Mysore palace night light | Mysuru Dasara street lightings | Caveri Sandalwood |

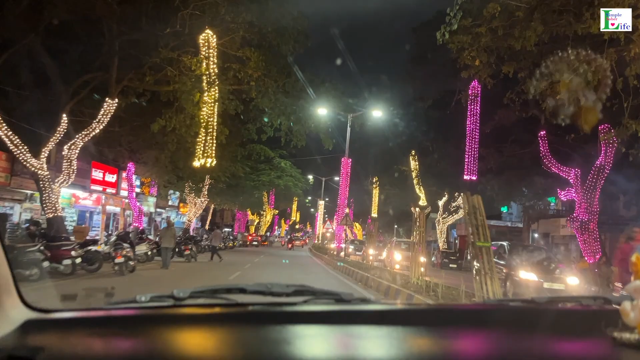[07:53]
ओह क्या सुंदर नज़ारे हैं. ये लाइफ में फर्स्ट टाइम देख रहे हैं मैसूर में ये लाइट्स दशहरा में.